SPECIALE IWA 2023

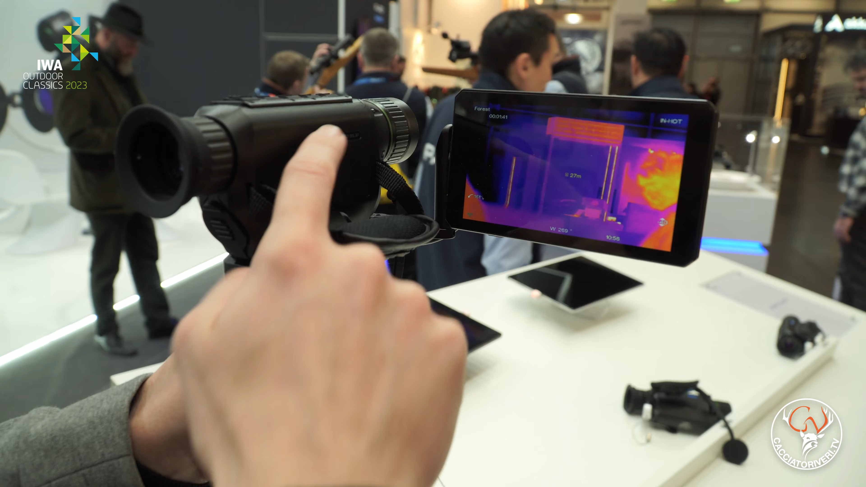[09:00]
riporta tutto quello che vediamo l'immagine naturalmente anche i rilevamenti che facciamo 6
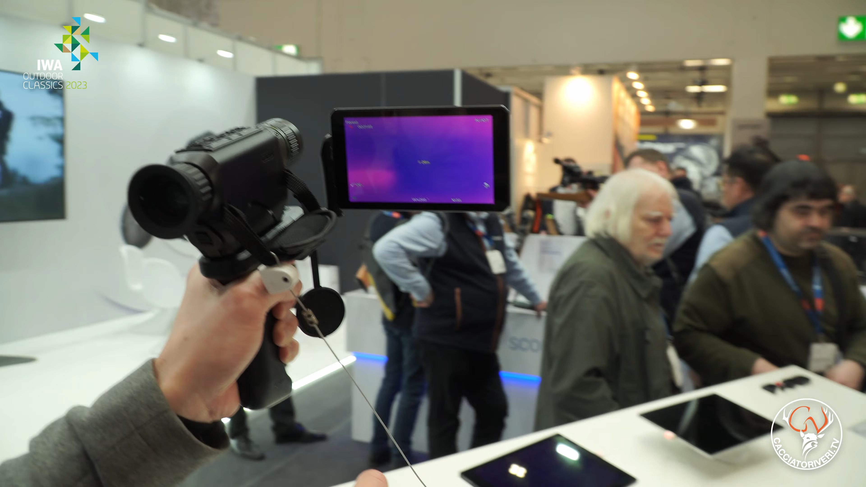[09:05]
metri 15 16 6 è fortissima questa cosa perché appunto ci consiglia di osservare per